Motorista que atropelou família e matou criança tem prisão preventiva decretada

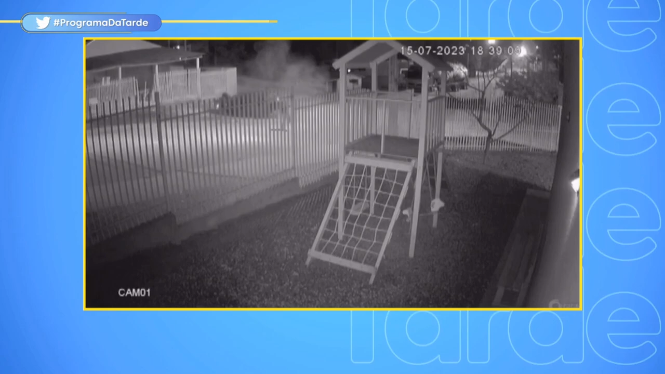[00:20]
Ele embriagado atropelou essas quatro pessoas, dentre elas três crianças. Isso foi no último sábado na Fazenda Rio Grande, região metropolitana de Curitiba.
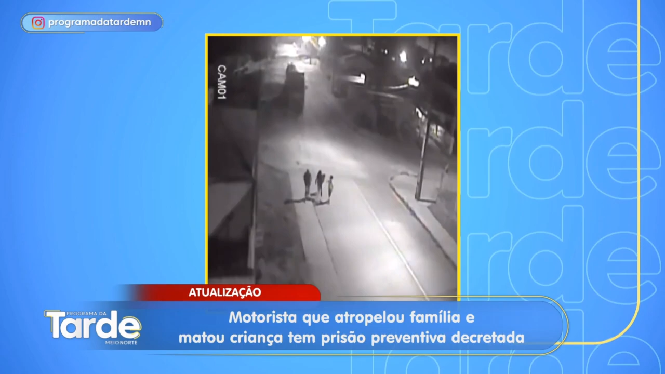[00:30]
Perdeu o controle da direção, atingiu essas cinco pessoas que caminhavam pela via. Com impacto, o carro chegou a capotar. Os familiares foram levados pro hospital, mas infelizmente o garoto de 10 anos não resistiu.